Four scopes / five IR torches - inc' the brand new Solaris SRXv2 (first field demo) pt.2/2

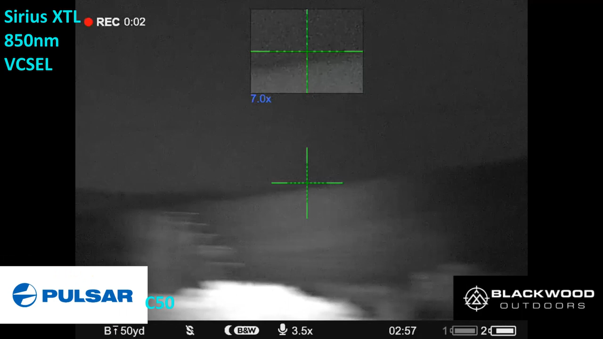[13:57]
on the 20th attempt this is me recording on the bursar c50
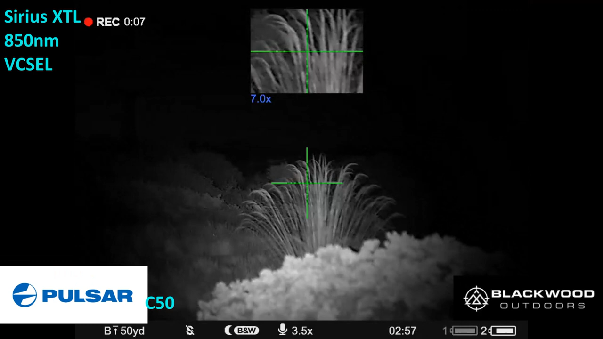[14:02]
the pampas grass that telegraph pole is very clear eliminated by the sirius xtl that's at 300 to 330 meters
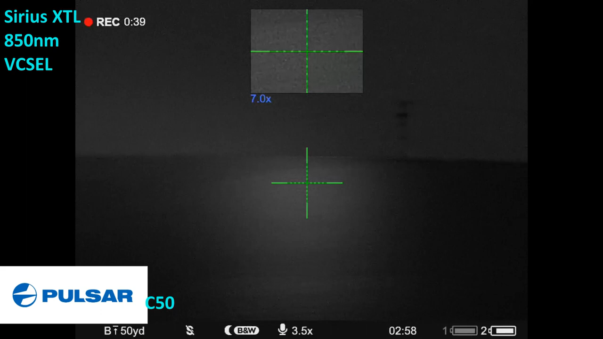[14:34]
500 meters tighten the beam up a bit eliminate it a bit more there we go
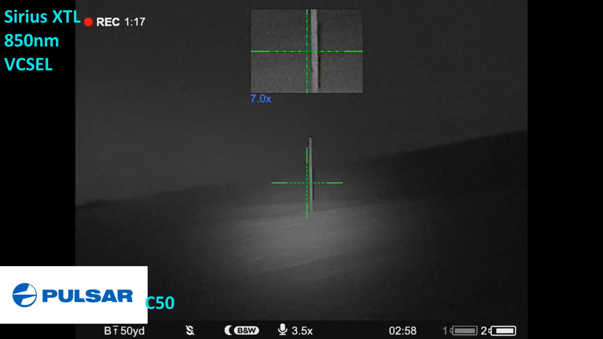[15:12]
mist but that's a nice image so here we have the pard ds 3570 rf
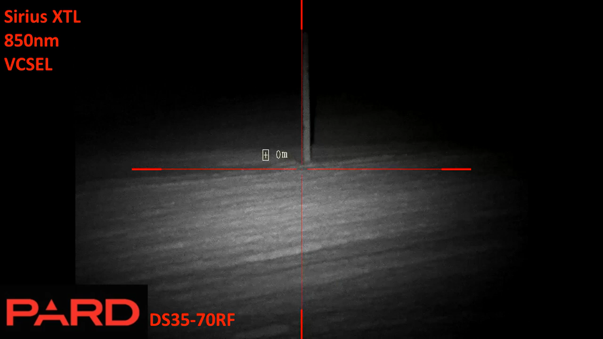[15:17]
and its corresponding narrow field of view illuminated by the sirius xtl the pard was able to range the telegraph pole at 330 meters i've tried concentrating the beam here and adjusting it but excuse my uh cack handedness get being slightly off center here missile line slightly and there's a bit of white out with the sirius xtl at full strength then i pan over to the right the 500 meter tree line on the ridge
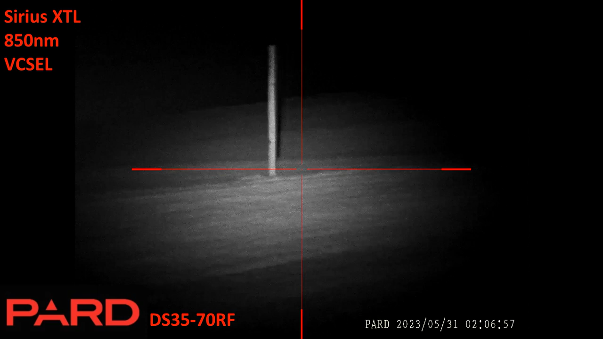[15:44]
arrange it will it will it the 500 yes 500 meters 504 well done ds 3570 so
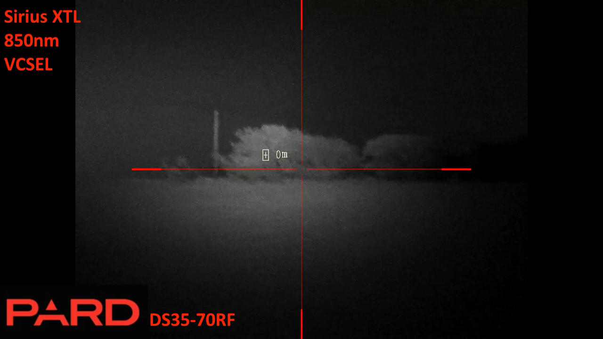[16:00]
the illumination is a bit softer here but i don't think i've got it quite in full strength
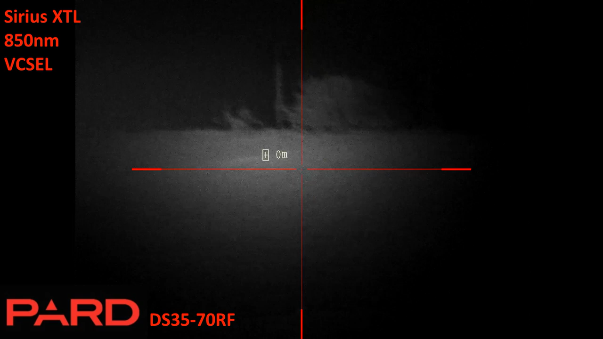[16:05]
but that looks decent you can see at the end of this session with the thermal spotter you can just make
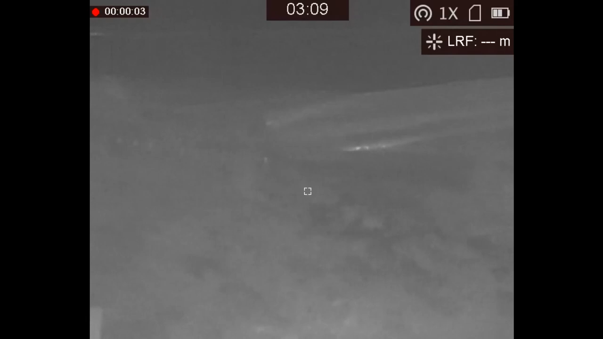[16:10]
out either the head or the ears of the deer 300 odd meters away but at no point and did it on any of those four digital scopes did i see any kind of eye shine or
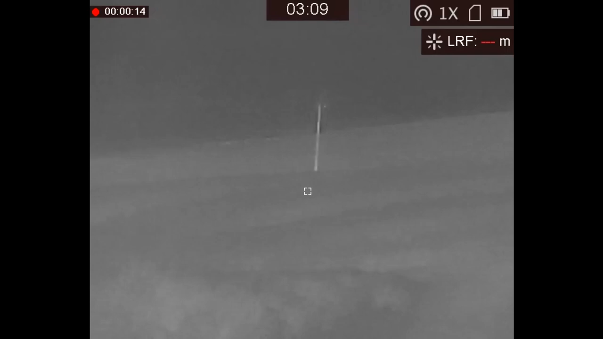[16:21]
did i see them moving around so it just goes to show the power of the thermal spotter it's
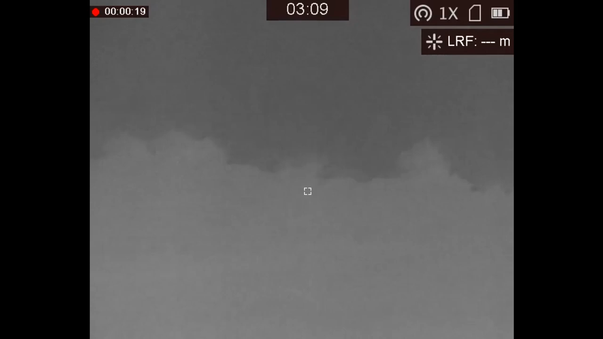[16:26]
uh beats night vision hand hands down when it comes to spotting to save you relying on
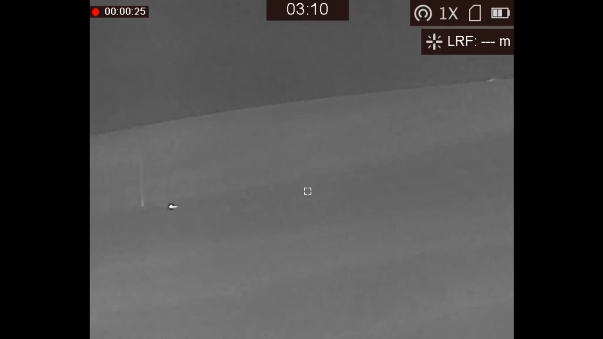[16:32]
eye shine when animals are not looking at you or not not being obvious thank you very much for